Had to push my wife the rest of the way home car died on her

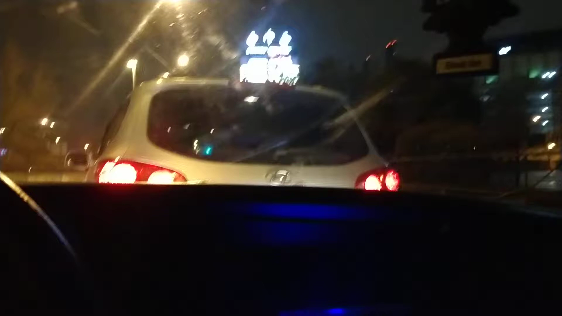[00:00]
Welcome back to the channel. Now I gotta push my wife home because as we was coming off the highway she was losing power and the car as she was coming up off it was staying losing power and she pulled over and it shut off
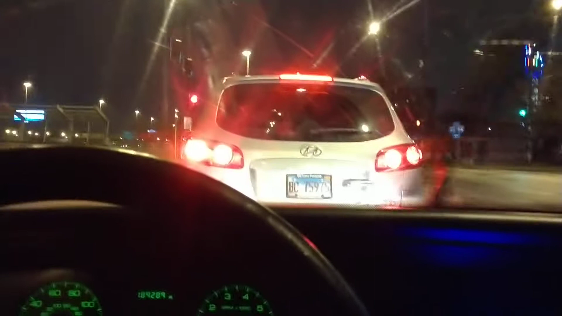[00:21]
on her and it won't start up now and my baby's in the car. Now this is one thing I don't fuck around with. A cut out with
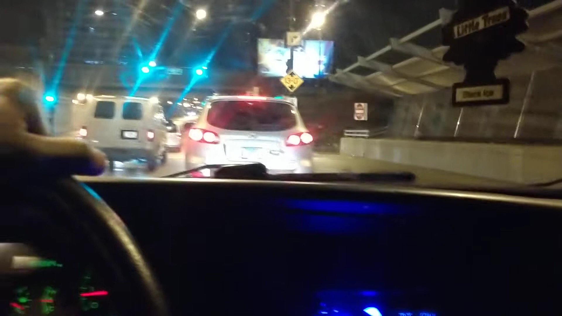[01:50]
Well I guess we're gonna probably be doing Uber Eats in my car. Just gotta watch out for the law. I gave her enough rolling power.
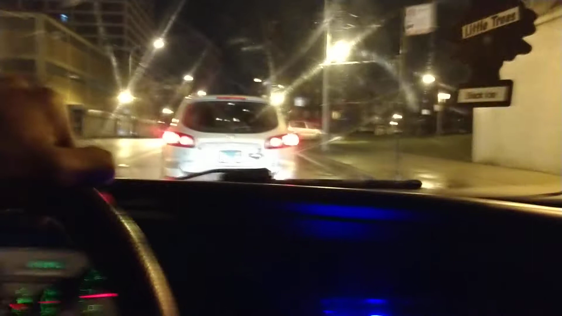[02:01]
Why she go this way? She know the police might be down here.
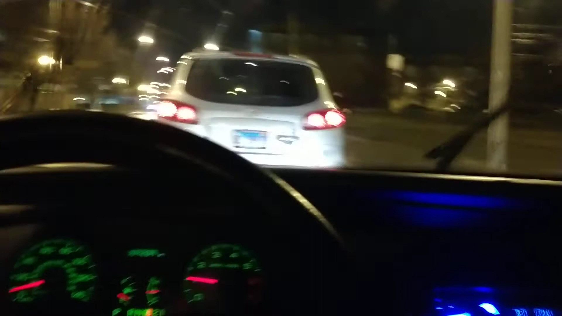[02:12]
Okay let me creep up on it because I just kind of hit a collar too hard. What a fucking night. Fucking cars bro. Fucking cars. Fucking cars. Fucking cars.